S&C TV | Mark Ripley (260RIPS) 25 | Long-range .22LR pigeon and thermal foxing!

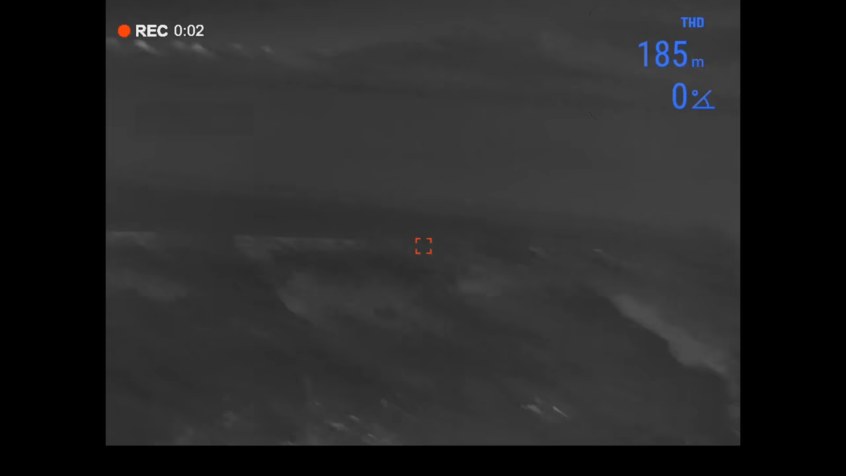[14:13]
with the top of the wood being about 220 metres to the opposite corner here.
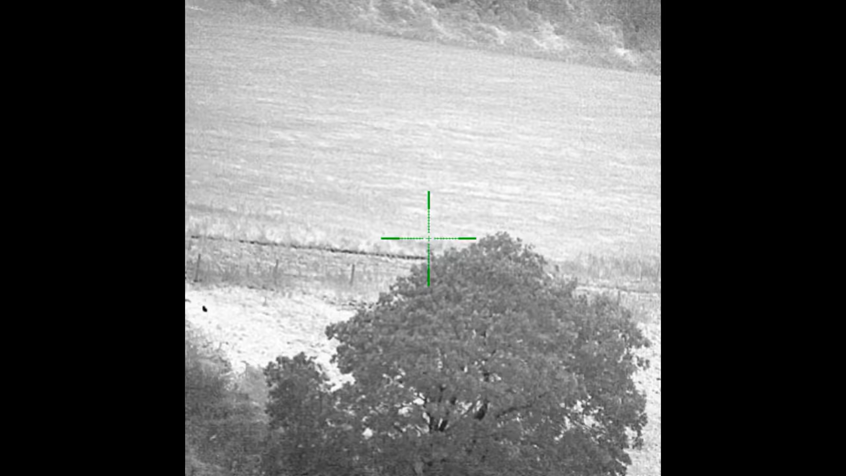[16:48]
Well, that worked really well. I've literally been here about 10 minutes and all of a sudden a fox appeared at the top right hand corner of that wood.
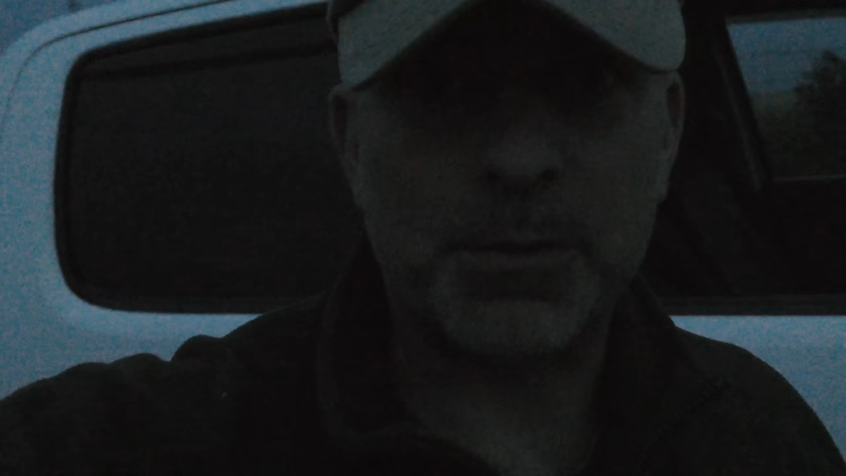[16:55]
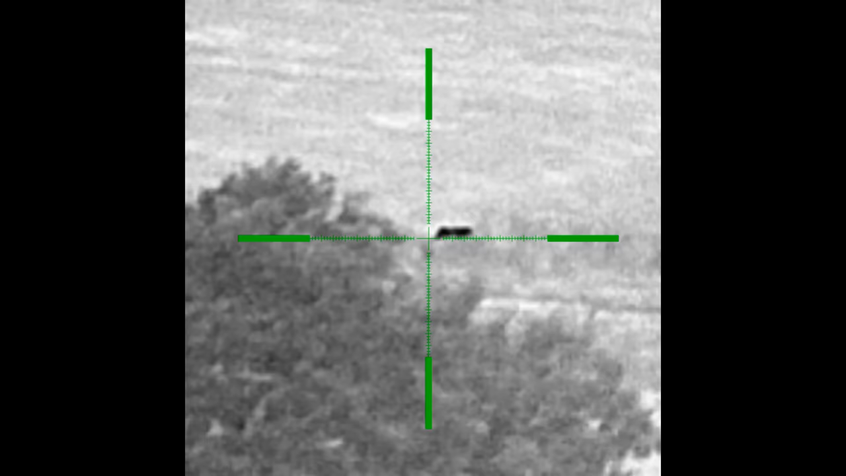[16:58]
He must have come up through the field behind, just on the edge there, and he just come up out the grass, and I spotted him in the pulsar mergers here and ranged him.
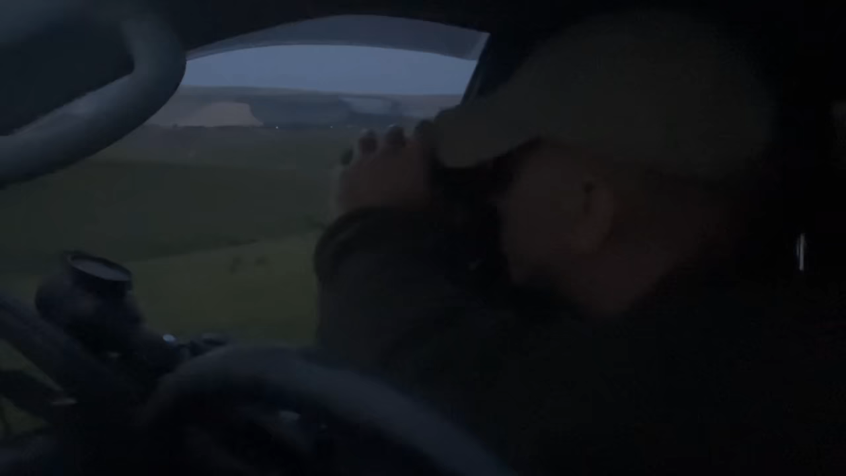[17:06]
He was 220 meters, so that's around about 240 yards, and luckily the rifle zeroed at 200 meters,
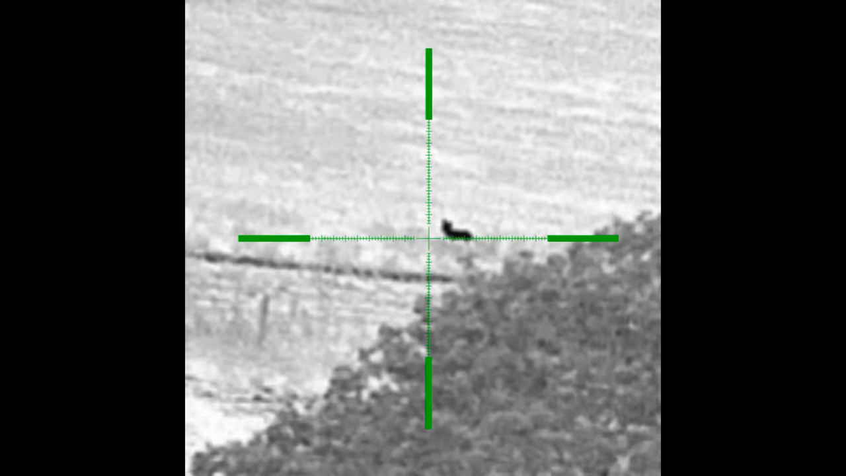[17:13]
so I just went straight at him, and yeah, it was a good clean kill.
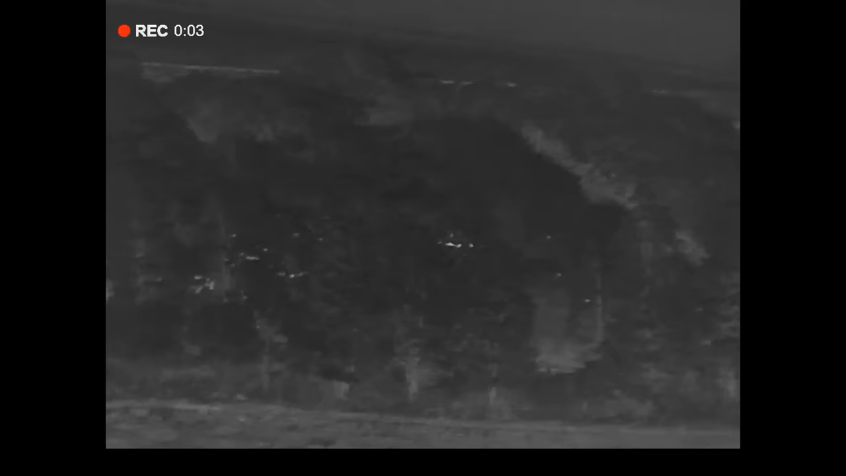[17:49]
You can just see them all amongst the trees and that there, all blowing brightly.
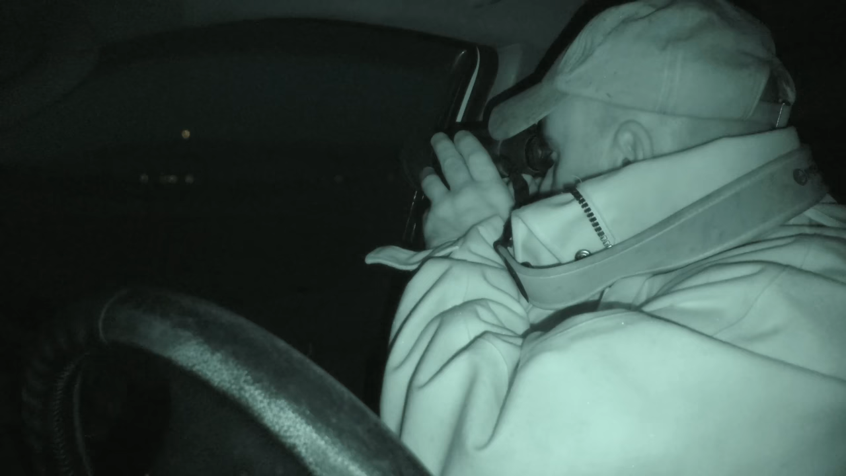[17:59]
There's a few hares out there as well, out on these fields, which keep catching me out, because they're quite big,
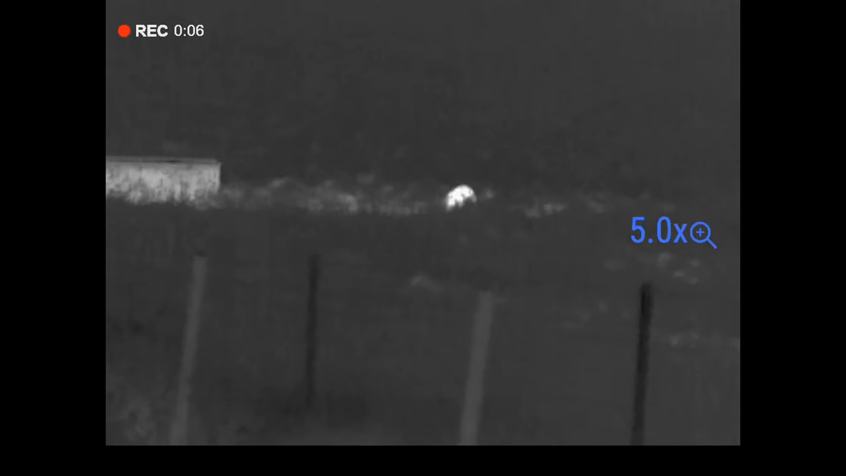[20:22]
The way they move as well, the way they kind of, they're lower to the ground, and they don't give off so much,
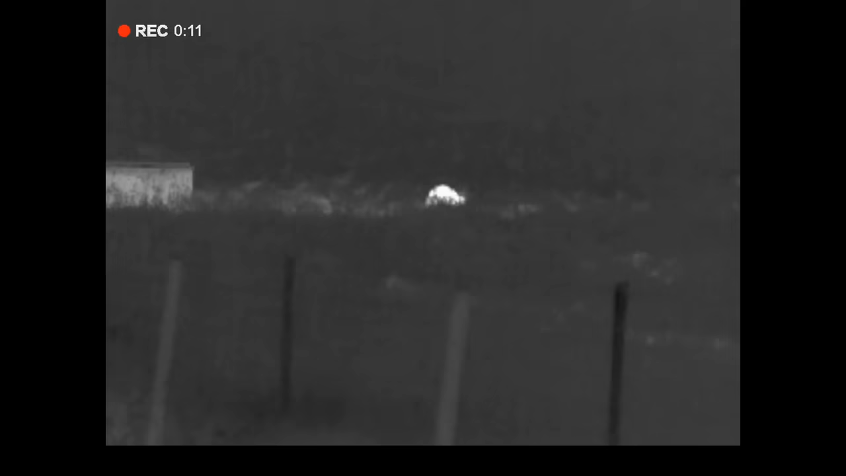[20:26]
or rather a badger gives off more heat than a fox. So as a rule of thumb, a badger tends to be a bit brighter than a fox. I guess their coats are a little bit better insulated. The only other thing that you're going to spot, which you might think is a fox, is a hare. Very often they'll come in and they'll come into a squeak sometimes, which is a bit confusing. You see that charging in, and you can quite easily think it's a fox.
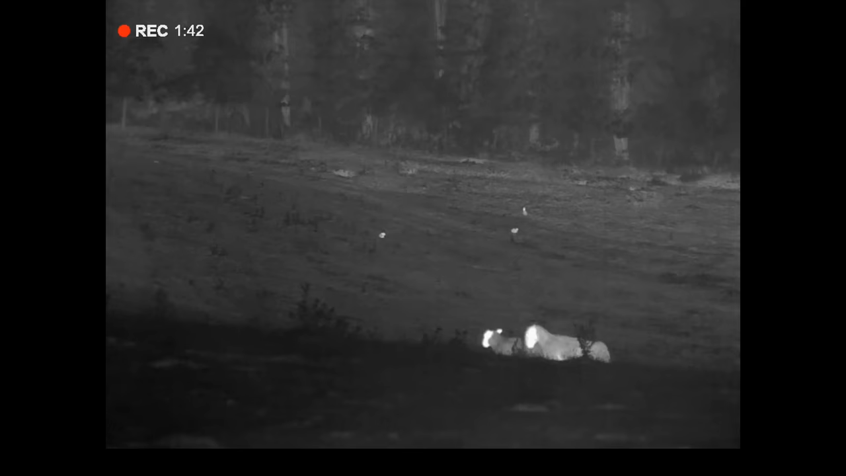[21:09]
Rabbits, quite a bit smaller, so don't really confuse that. The only thing that can catch you out sometimes, you get two rabbits sat together, it looked quite big, can look like a fox.
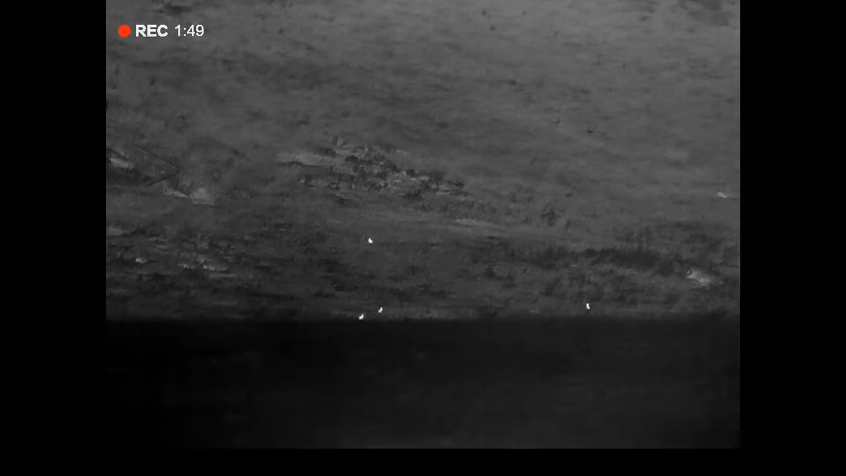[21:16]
But by and large, you foxes are they're quite distinctive really. If you see something, you're not sure if it's a fox, generally it's probably not a fox. It's usually when you see a fox, especially if it's moving, you're like, that's a fox, you recognise it straight away.
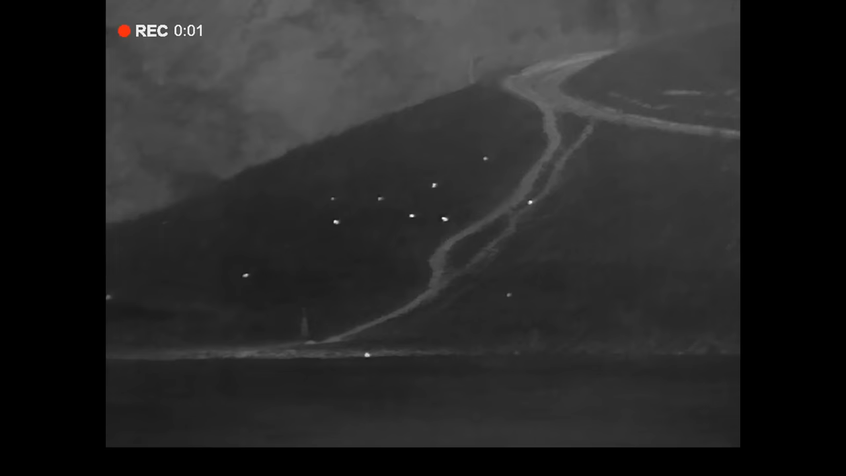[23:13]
There's a lot of rabbits on these banks all around me here, and there's always a fox in this valley,
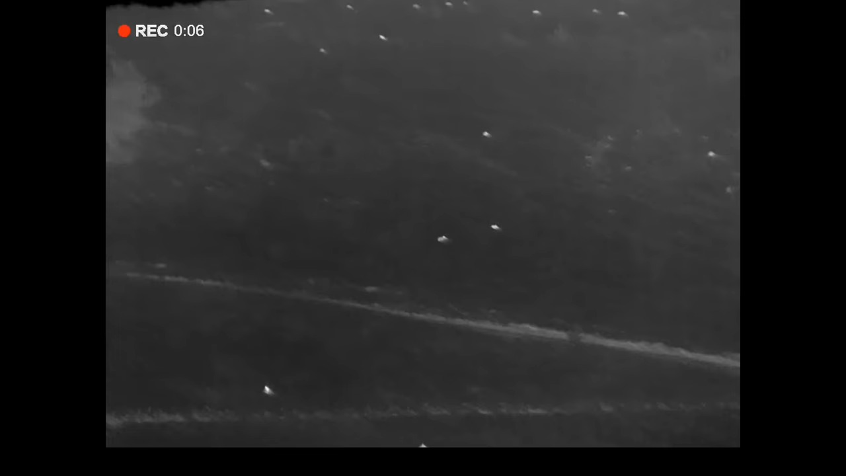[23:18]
so there's nothing here at the minute, but I'm just going to stay put,
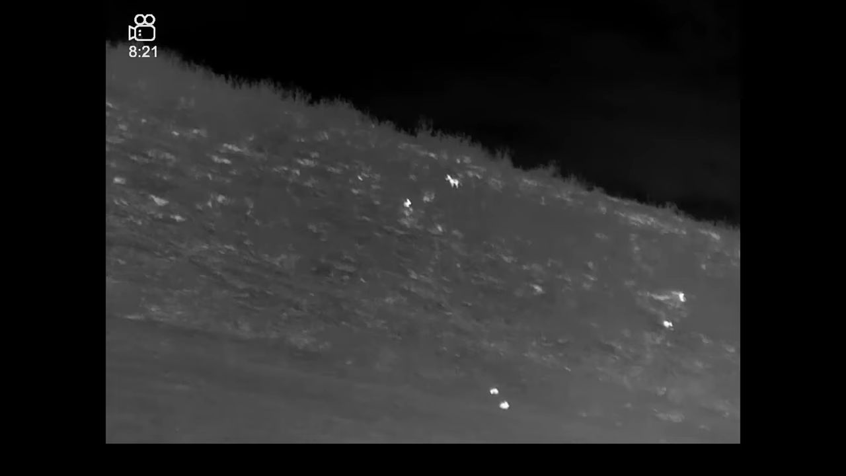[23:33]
Got one hunting the bank up here.